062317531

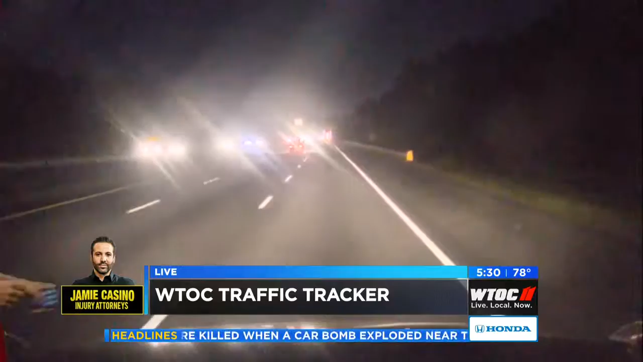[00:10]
He's heading south right now coming from Interstate 16 and the roads are nice and clear. No traveling issues at this time. Everything is looking good out there on the roads.